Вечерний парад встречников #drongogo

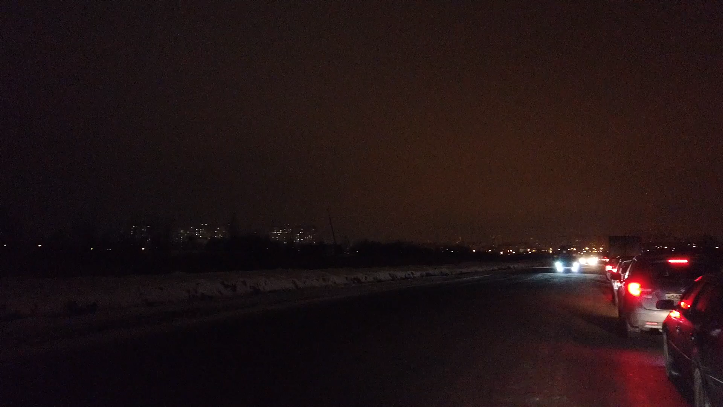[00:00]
Смотрите, чувак едет вообще без фар. Вообще адекватный нет. Видите?